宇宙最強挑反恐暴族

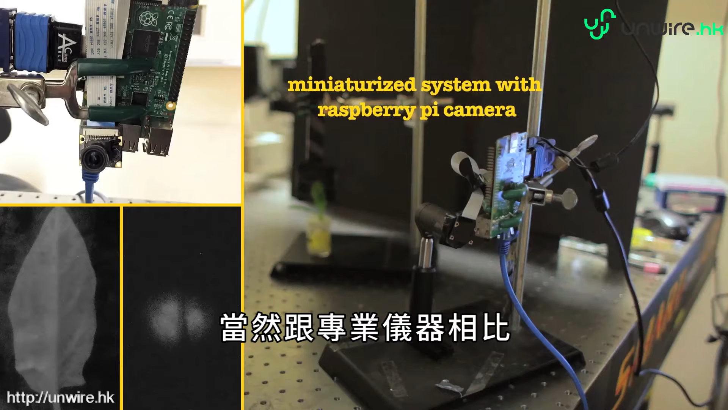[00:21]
with a professional equipment This is too slow But the power is too low